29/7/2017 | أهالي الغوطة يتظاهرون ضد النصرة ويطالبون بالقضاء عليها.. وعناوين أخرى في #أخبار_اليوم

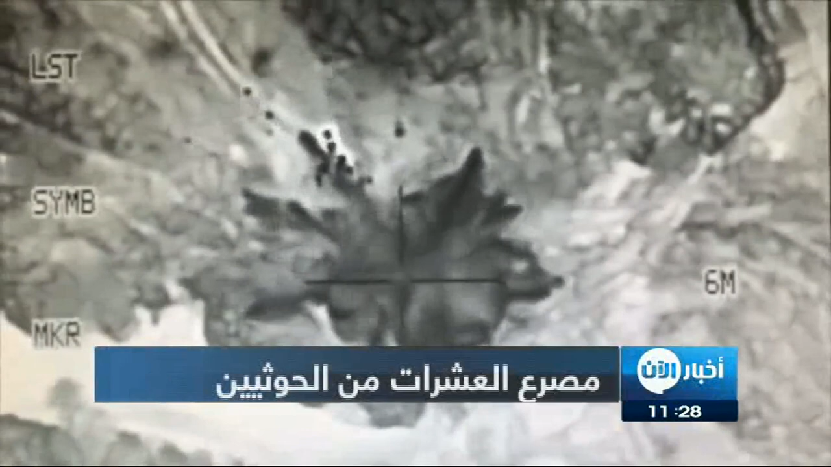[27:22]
قتل العشرات من الحوثيين بقصف لقوات التحالف في جازان وإحباط تسلل لهم لمحيط معسكر خالد